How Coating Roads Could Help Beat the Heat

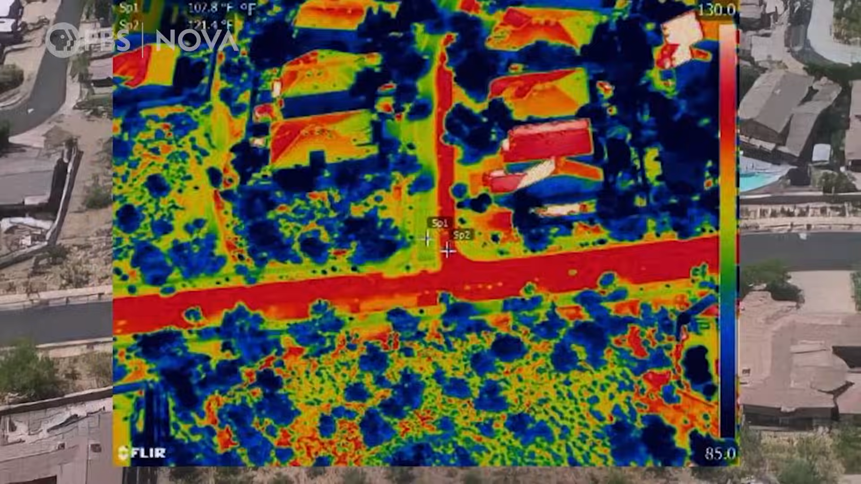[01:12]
The more reflective surface is as much as 16 degrees cooler.